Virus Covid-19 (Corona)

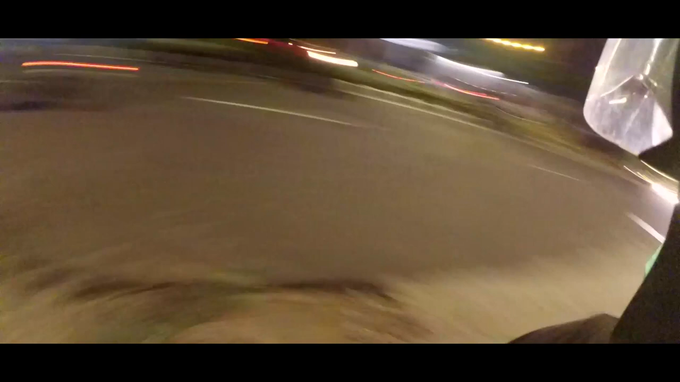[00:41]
Yo, hari ini kita habis makan tuh tadi. Habis makan bakso tadi. Aduh. Habis makan bakso. Ini jalan apa nih, Mah? Ini jalan Kapten Ari Pai. Aduh.
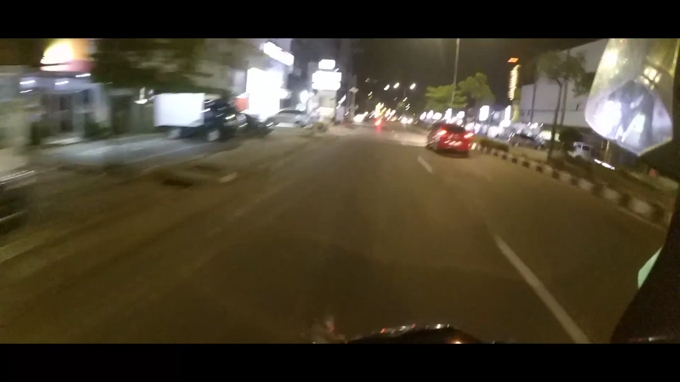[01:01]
Lihat tuh. Ini jalan Ari Pai itu pusatnya kota Palembang. Tuh. Banyak tuh. Jual-jual. Oh, hotel nih. Hotel. Tuh, men.
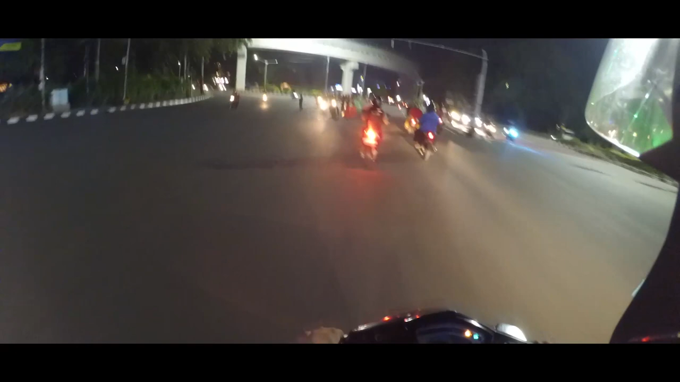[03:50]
Ini kenapa nih? Club clip. Oh, geng sepeda. Komunitas sepeda. Oh, gagah bener, coy. Ada yang foto, coy. Gaulah. Gaulah, siap, men. Jadi ini malam hari di kota Palembang. Tanggal berapa nih, Mah? Tanggal 28 bulan Maret 2020.
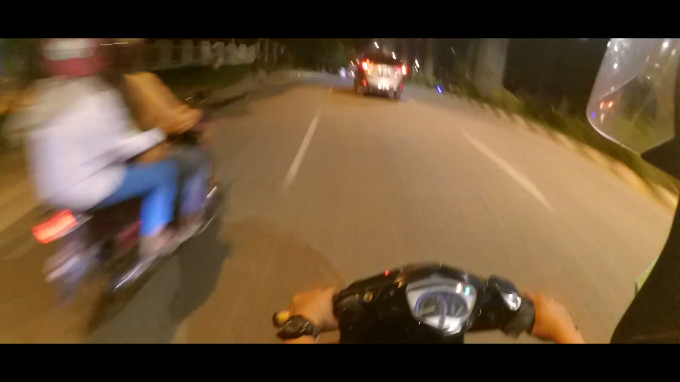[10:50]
Jadi orang pada stop, ada yang mau numbur lah, inilah, aduh. Untunglah selamat helmnya. Helmnya selamat, orangnya hampir. Selamat juga yang penting. Ya Allah. Halo. Itu semua, cuy. Rumah sakit.